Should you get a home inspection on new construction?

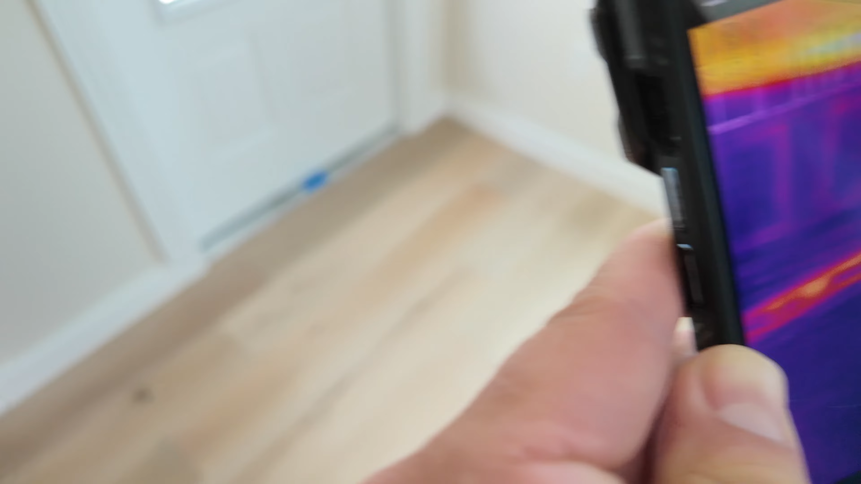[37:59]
So the metal is getting hot and letting, and then just got a tiny little gap in the corner on our, um, weather stripping,
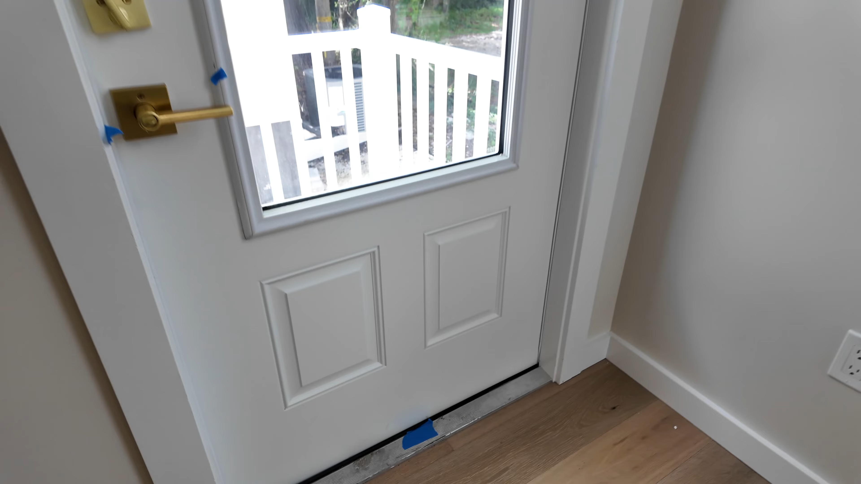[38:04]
letting a little heat in and the same thing in this, uh, top corner here, we got see the gap and see all the,
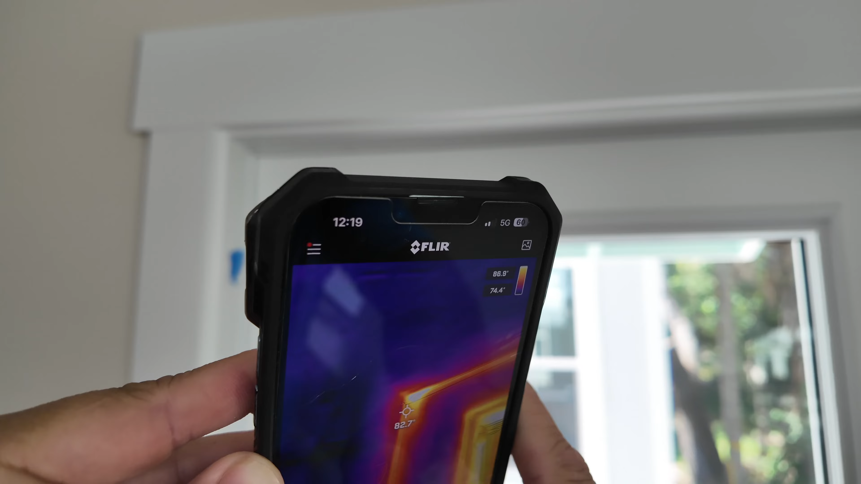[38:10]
the heat coming in top of that one. And that's a, that's a out, um, that one swings out that door. Correct.
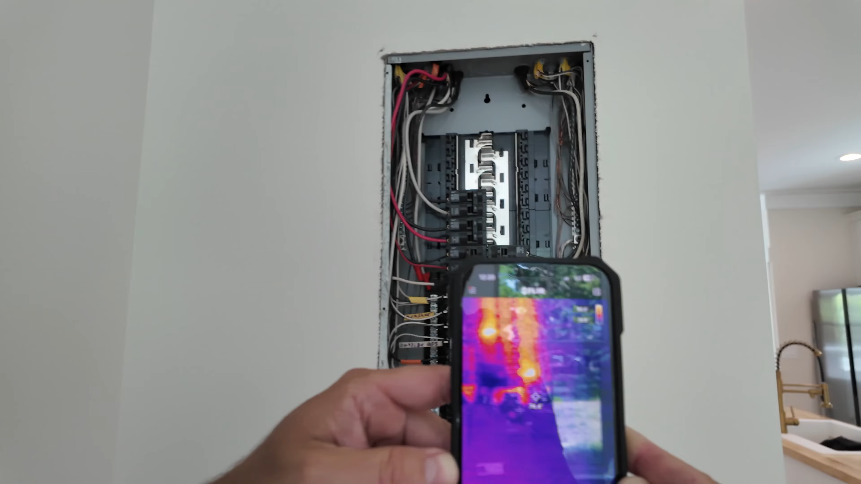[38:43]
So we do have, um, we do have, you know, all, all these breakers are a ground fault.
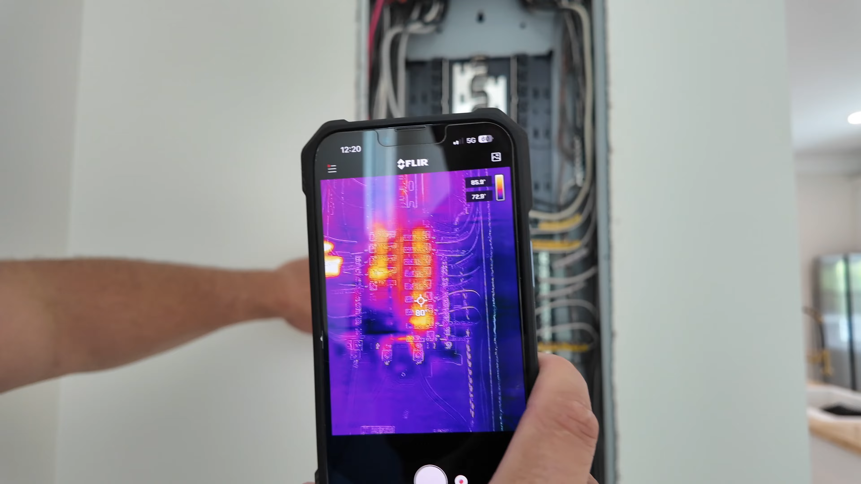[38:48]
So they have, um, microchips in them. And so they are a little bit warmer, uh, naturally, but, um,
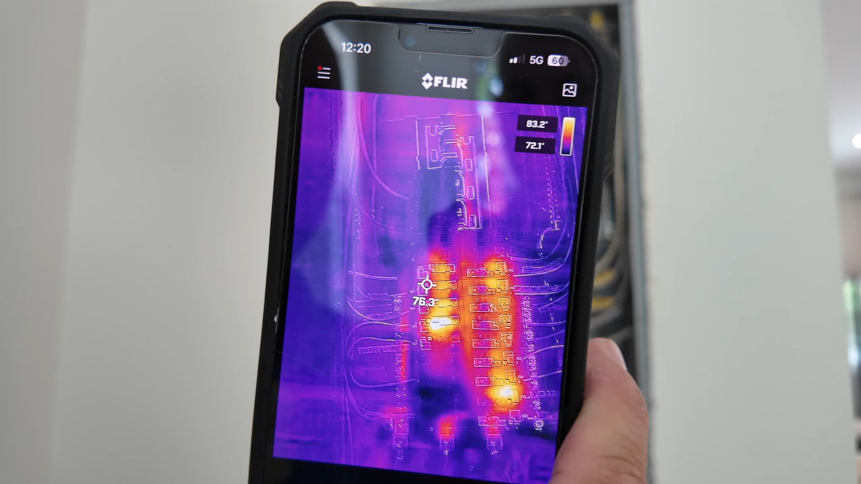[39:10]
Everything here though is, uh, functioning as it should.